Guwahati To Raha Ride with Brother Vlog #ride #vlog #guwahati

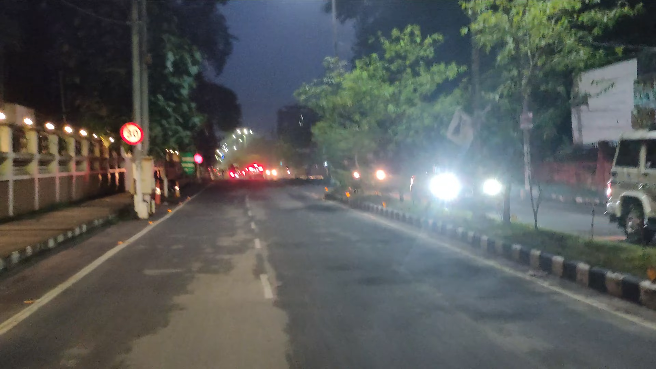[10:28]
तो चलो फटाफट। तो थोड़ा आते ही वापस से हम लोग को ट्रैफिक मिला, एनोइंग लग गया एकदम, वापस ट्रैफिक पे घुस गए गुवाहाटी आके, यही दिक्कत है।
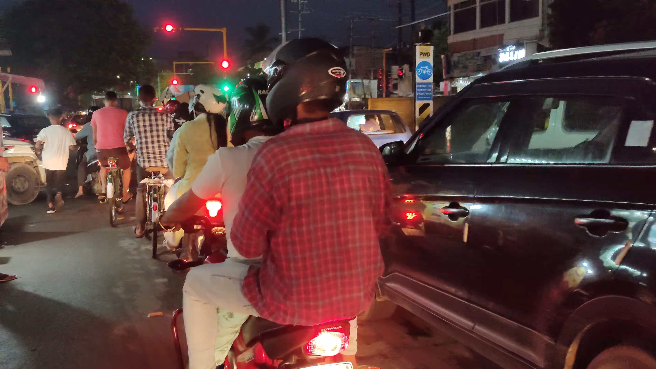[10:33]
आफ्टर ऑल आई हैव टू स्ट्रगल, सो ये स्ट्रगल करके सीधा घर पहुंचेंगे एंड मिलते हैं घर जाके एकदम। चलो गाइस, आफ्टर दिन घर पहुंच के मैं एकदम सो गया।